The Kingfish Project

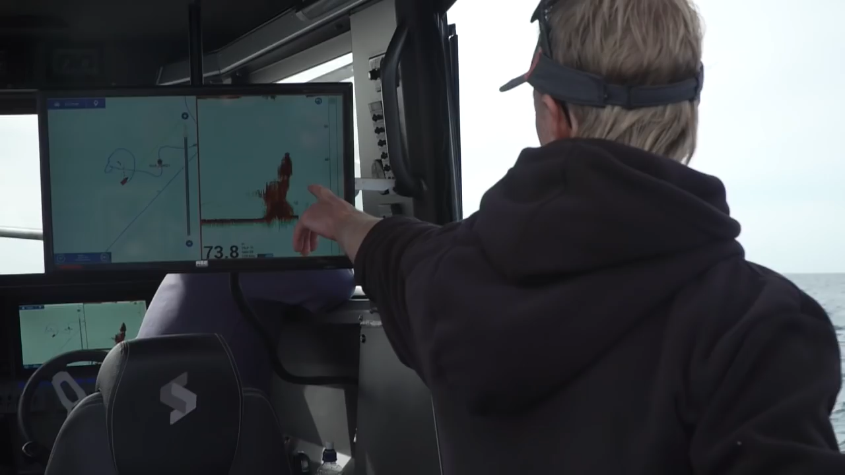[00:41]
If we drop to 40 metres, we're going to be right in the middle of them.
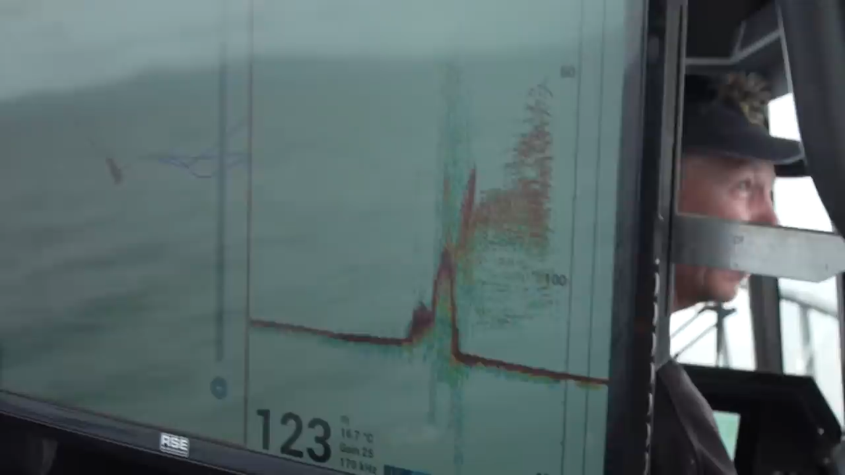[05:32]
On screen: water 16.7°C
Yep. Better fish. Better fish. Yep. Jesse's bait's getting eaten too, boy. Don't snap them offshore.